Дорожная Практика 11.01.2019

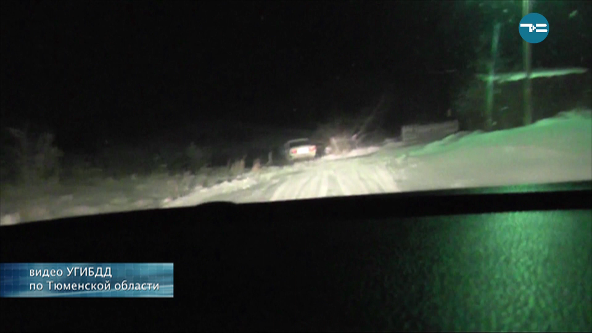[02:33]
А когда не получилось, водитель бросился на утек по сугробам. Правда, далеко убежать ему не удалось. Как оказалось, водительского удостоверения у юноши нет.
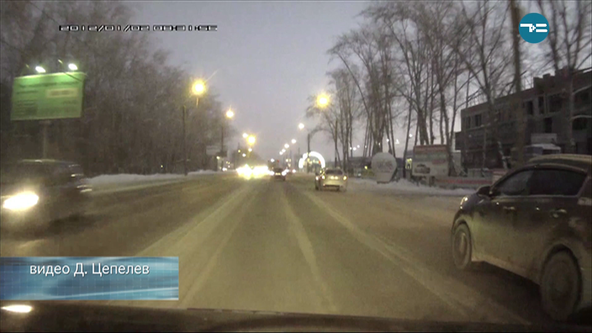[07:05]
Улица Республики перед выездом на Старо-Тобольский тракт. Автор видео едет в левом ряду, готовясь к повороту. Внезапно на встречной полосе внедорожник срывается в неуправляемый занос и боком скользит навстречку.